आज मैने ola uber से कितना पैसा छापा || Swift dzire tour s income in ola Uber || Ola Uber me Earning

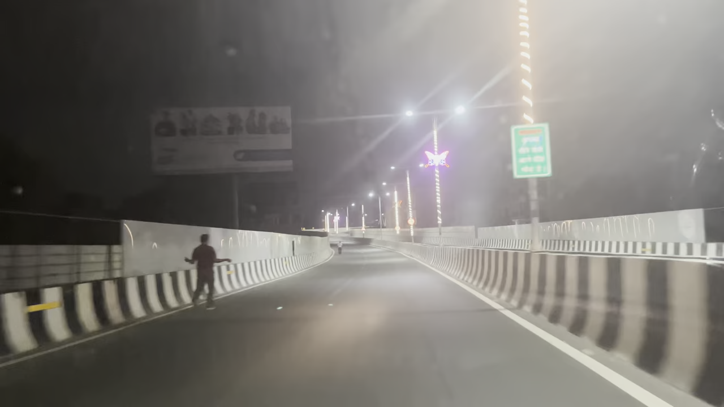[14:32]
करेंगे और पिक अप करके निकल लेंगे एरपूर्ट के अंदर से जो रास्ता जा दी है साहित बत के लिए फ्लाइवर बना हुआ है इसी रास्ते जा रहा है गूग